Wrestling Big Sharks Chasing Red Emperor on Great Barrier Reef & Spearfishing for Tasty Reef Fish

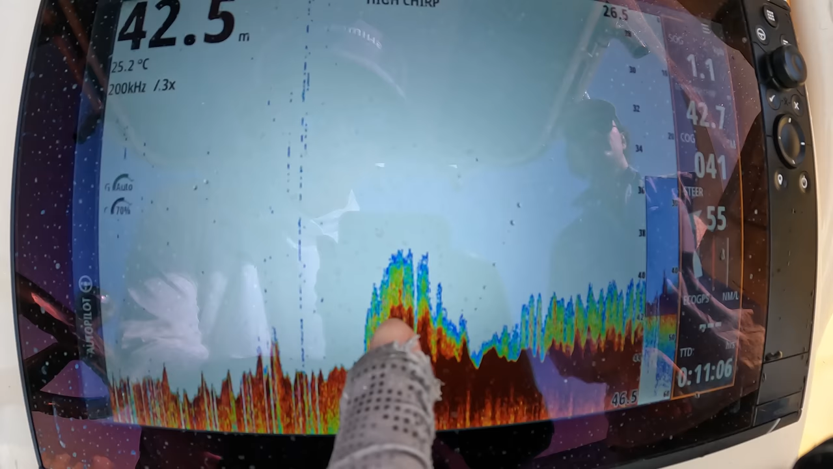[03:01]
On screen: depth 42.5 m, water 25.2°C
and some really nice green fuzz just sitting above that little small rock, and then it's just, yeah, a bit more fish sitting on the side.
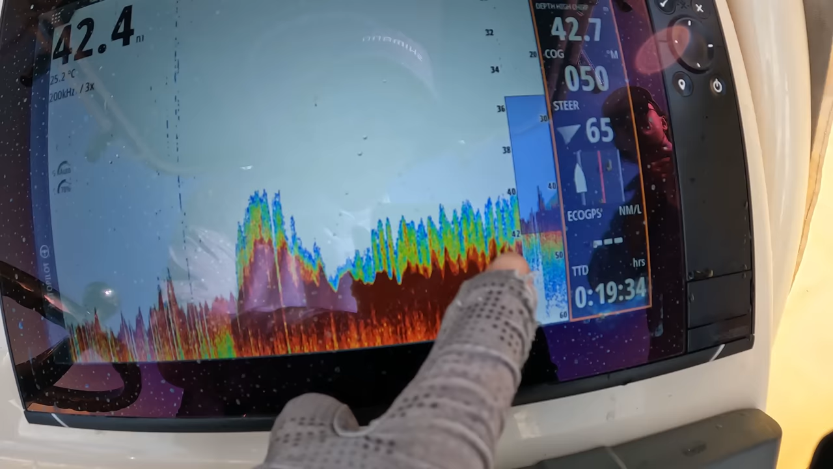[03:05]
On screen: water 25.2°C
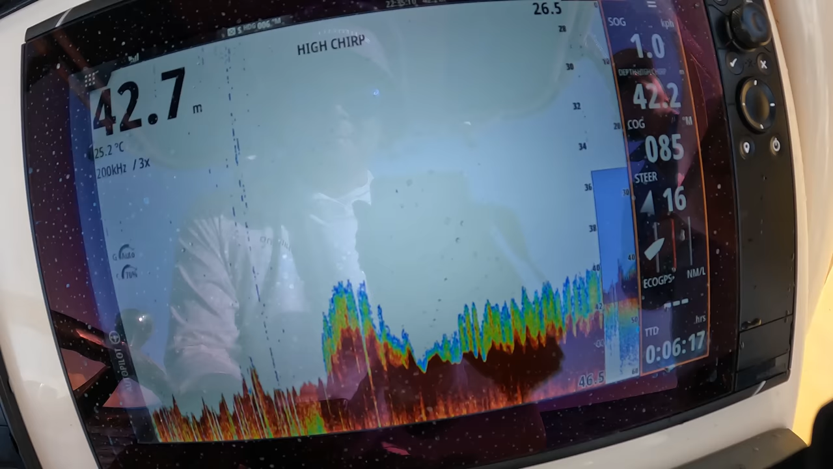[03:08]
So we're gonna have a drop and see what's sitting down there. But yeah, Barthy maps really helpful to identify an area that you want to go and work, and then yeah,
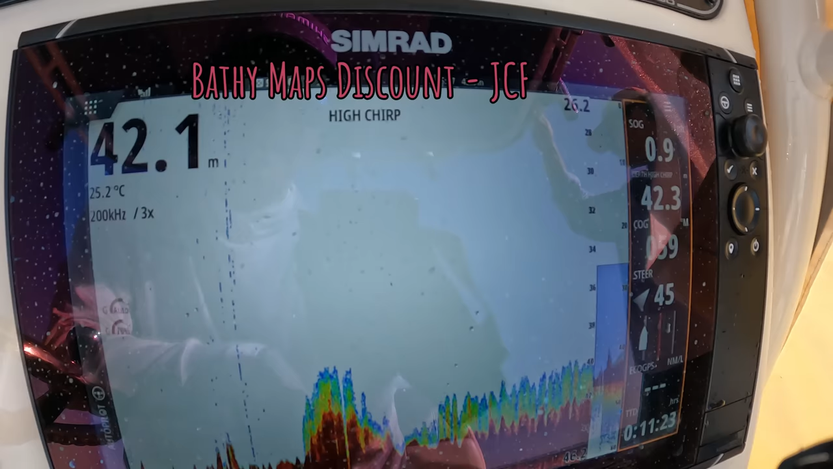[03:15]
On screen: water 25.2°C
just let your sounder and transducer do the rest. Fishing rod cushion, definitely good for the dips. Alrighty
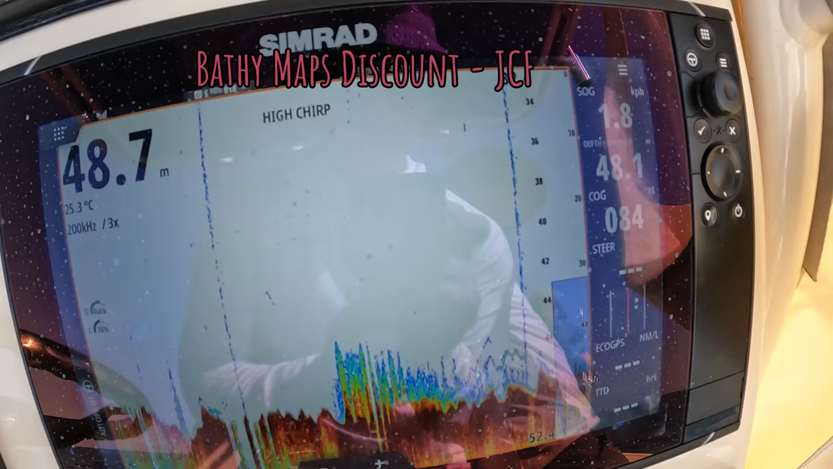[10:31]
On screen: water 25.3°C
Push slightly deeper now and some really nice squiggles down the bottom here in 48 meters. So let's see how we go.
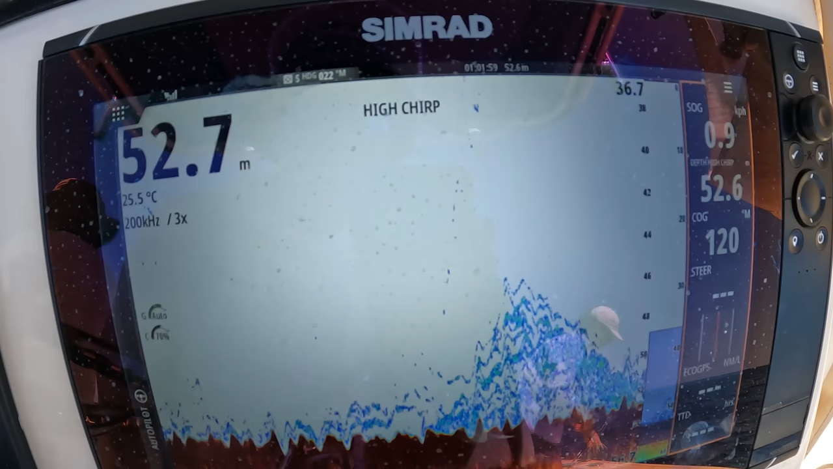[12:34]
On screen: water 25.5°C
It's all lit up. Oh well, we'll save them for next time.